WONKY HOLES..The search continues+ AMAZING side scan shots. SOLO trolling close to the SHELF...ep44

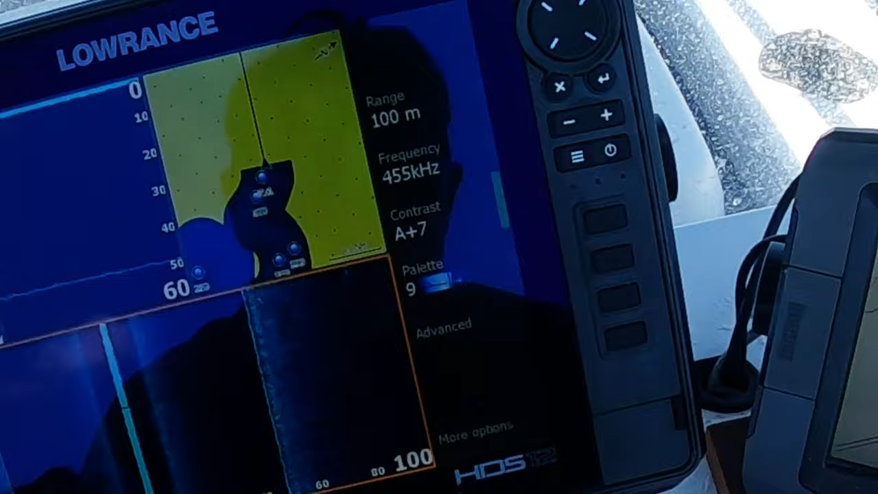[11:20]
Oh guys wonky after wonky. Look at that.
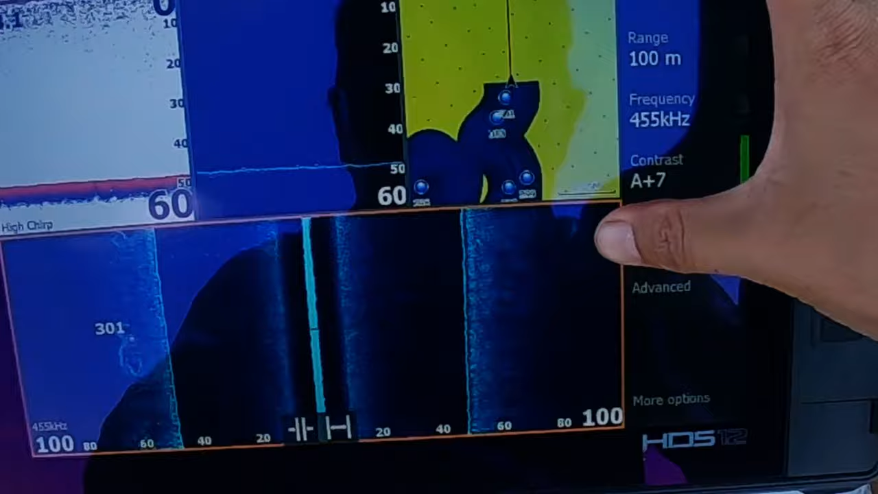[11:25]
I know these ones won't have fish now. But they will have fish later.
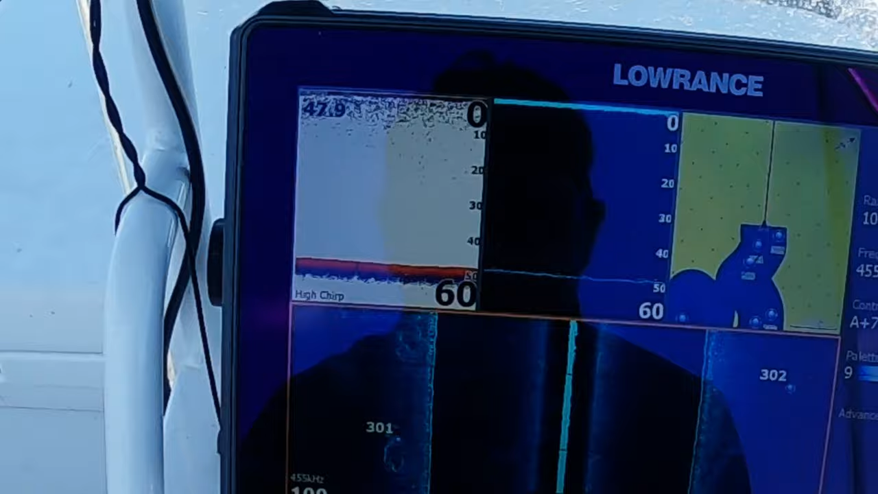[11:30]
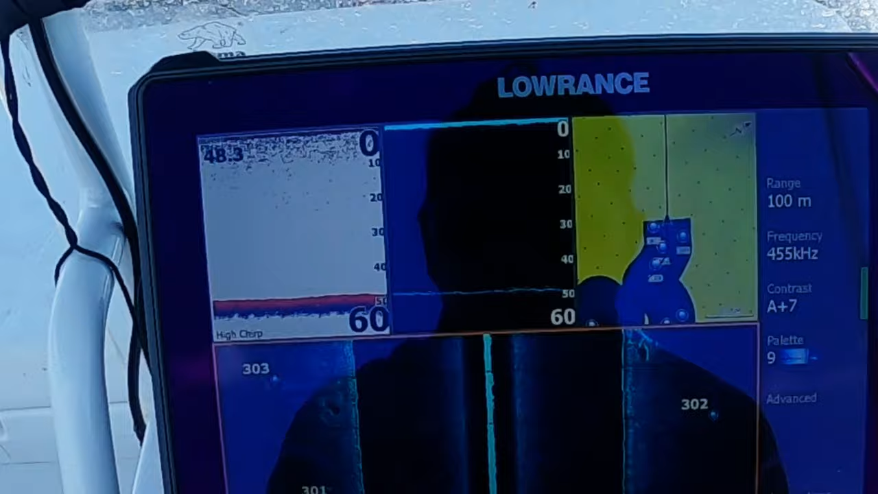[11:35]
Yeah guys. You see my previous track.
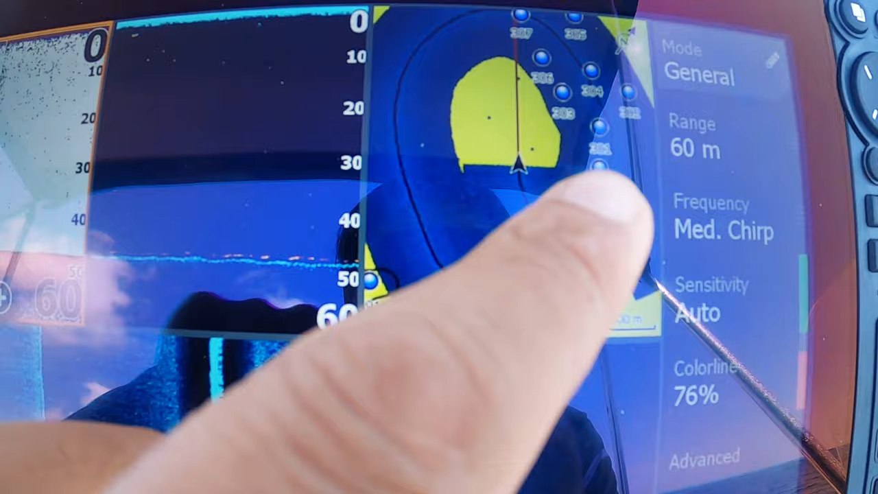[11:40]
Right there. I'm doing Dada overlay track.
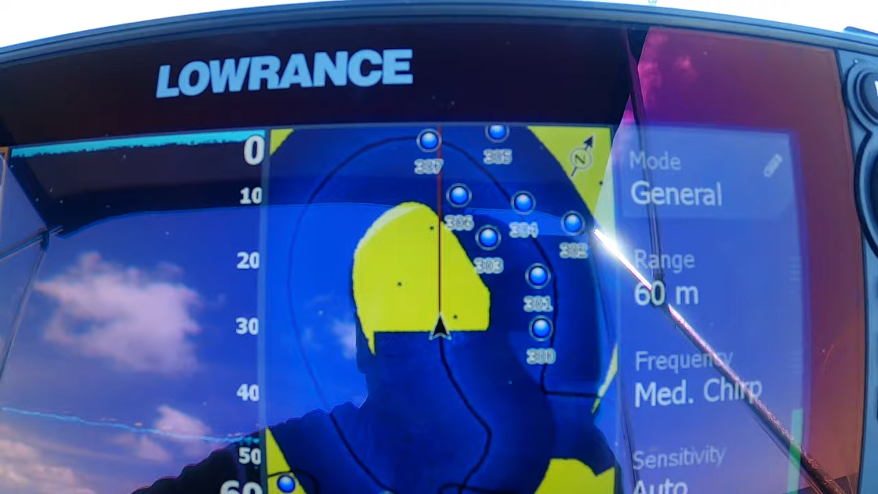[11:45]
And I'm just covering this green spot here. Out of the track. And my previous cover.
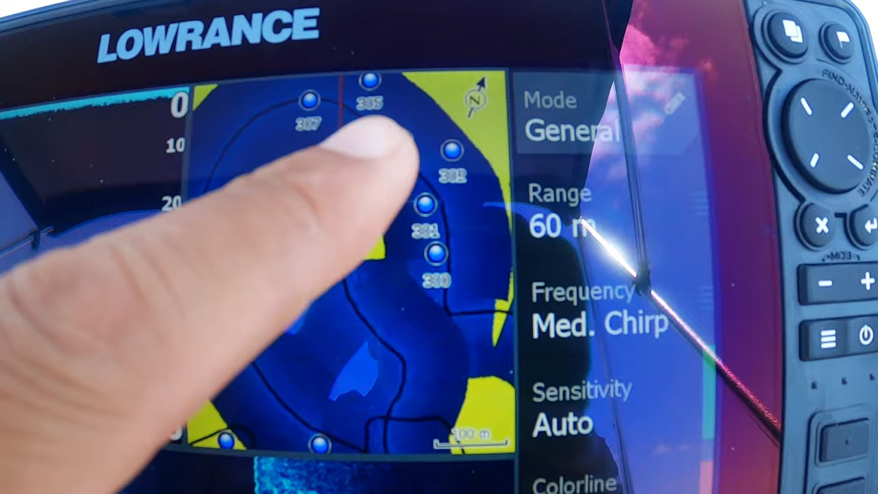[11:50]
My first cover. Look at all those marks. There. Those marks are one wonky hole.
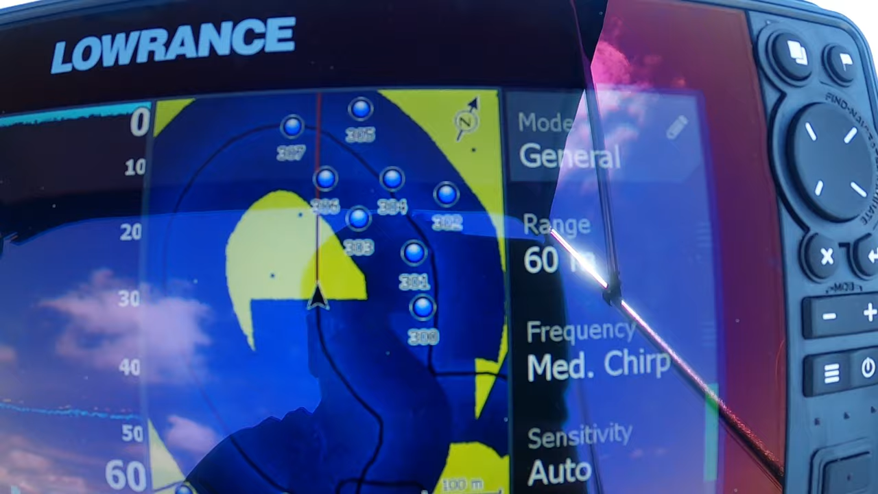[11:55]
Or a small pluses of a few. All together. And there's a.
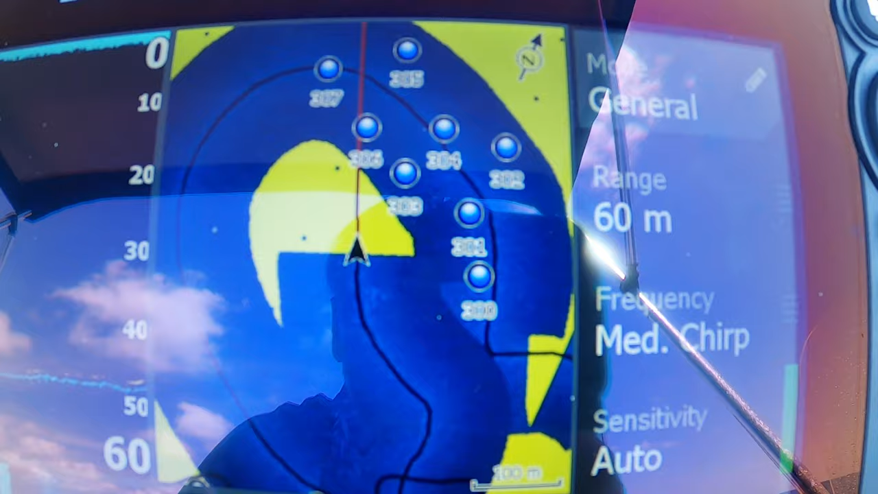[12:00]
Hell of a lot of them. Look at that. We just passed one over one. There you go.
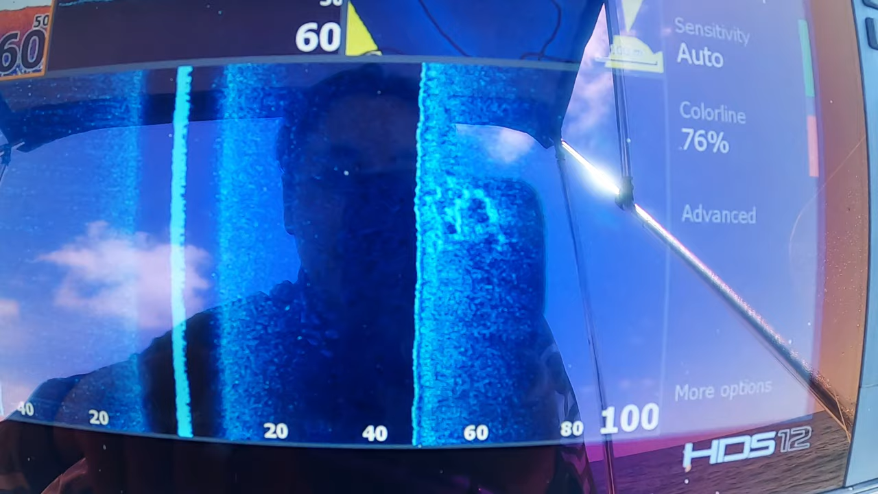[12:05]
I'm gonna mark that one. There you go. Look at that. He's just been marked.
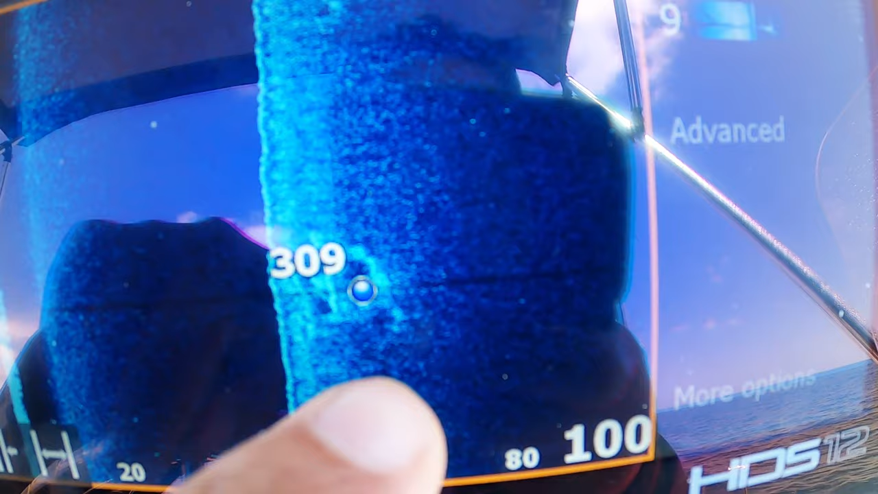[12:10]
Oh.
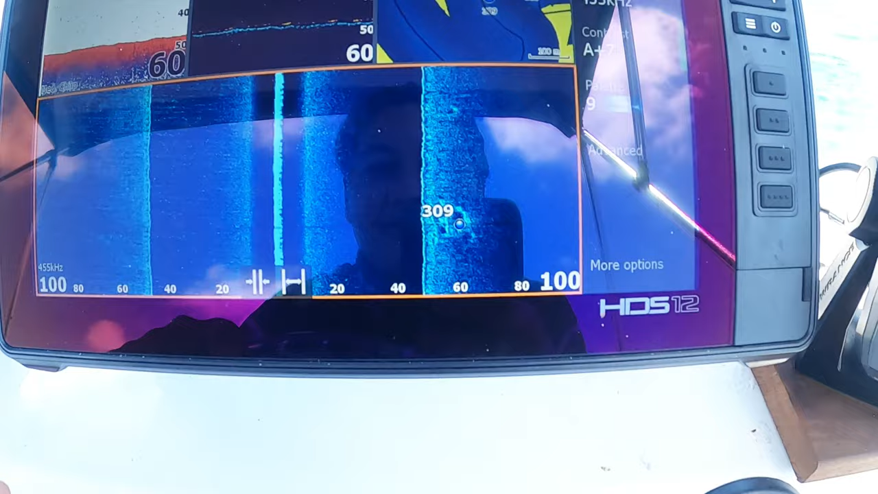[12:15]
Fisherman's dream guys. Covering in the overlays.
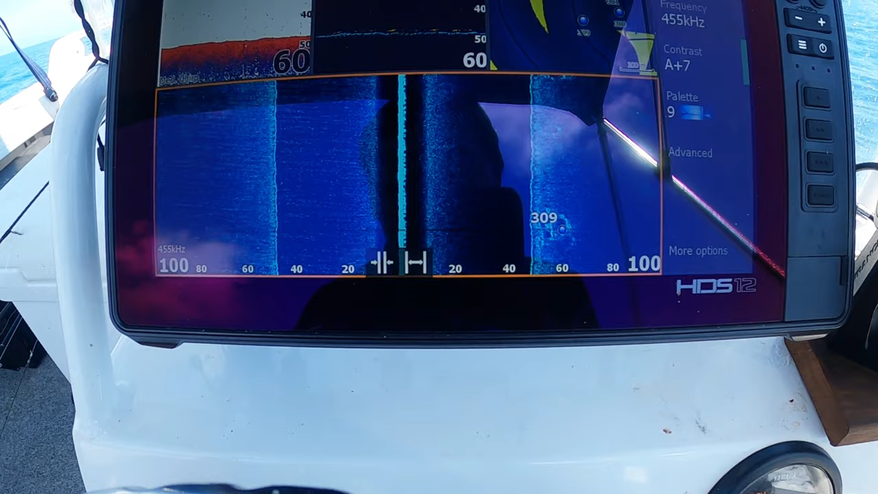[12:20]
I'll make sure I don't miss anything. Look at these ones coming up. Yeah. Wow.
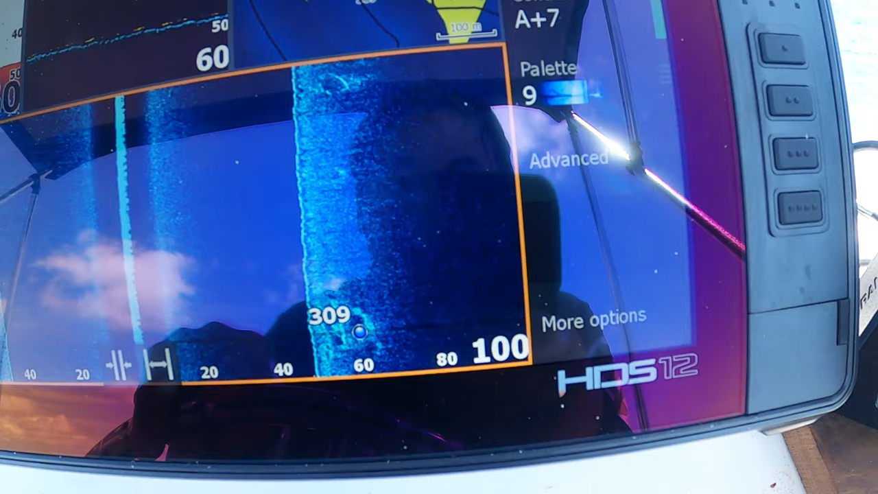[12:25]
I'm going back onto the ones that come before now.
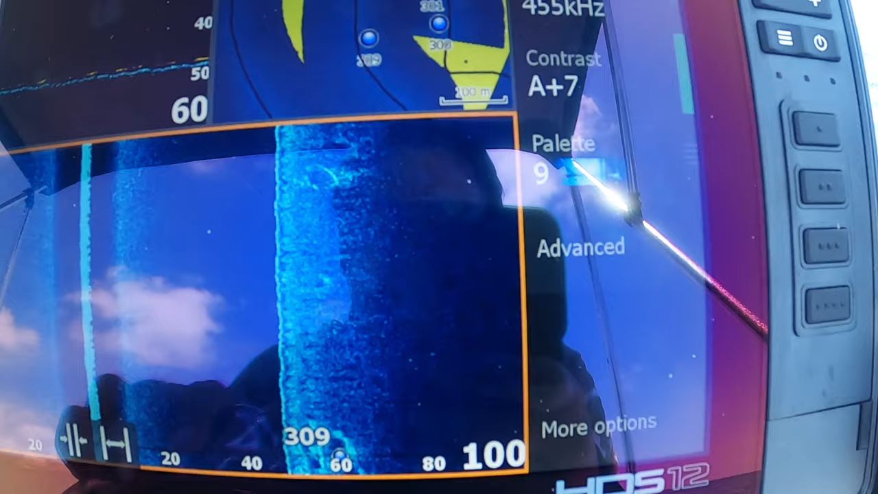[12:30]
And I think I've marked these ones already. Look at that.
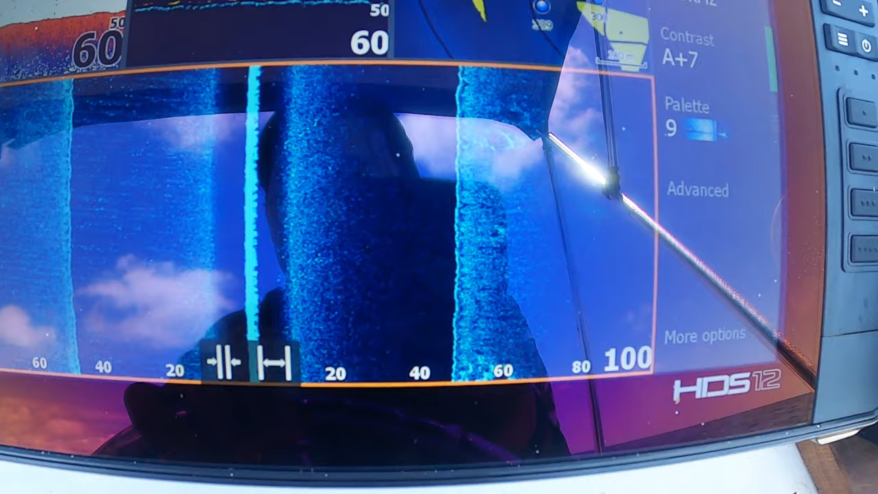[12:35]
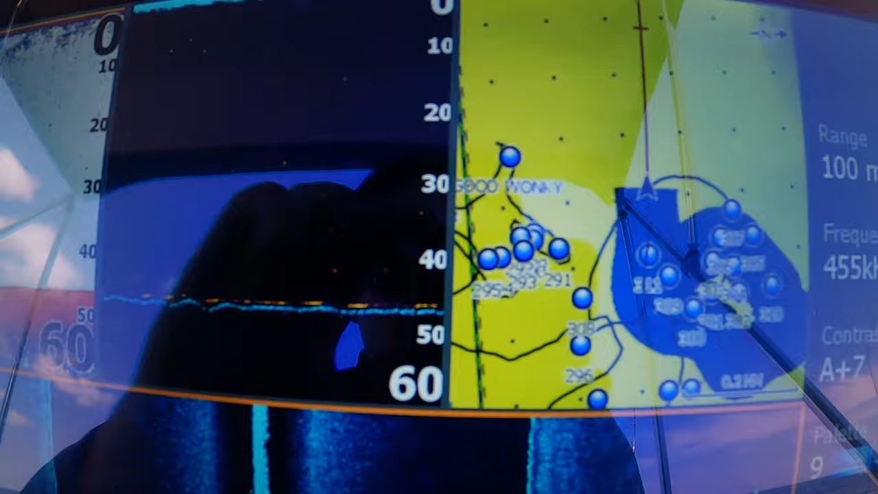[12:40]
These ones are all stacked in 46.4 meters.
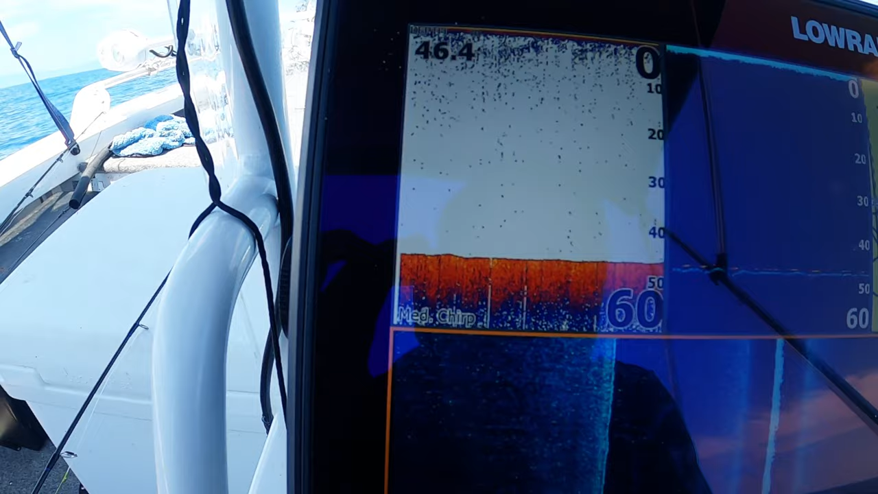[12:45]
40 meters. So these wonky holes.
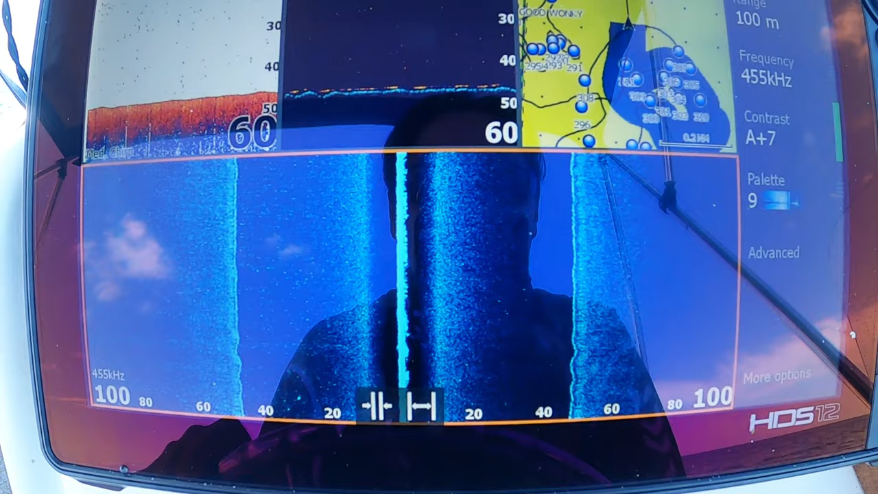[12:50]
Gotta have some real big monsters. When they pass through. I'm expecting some big reds or nanny guy. For these holes.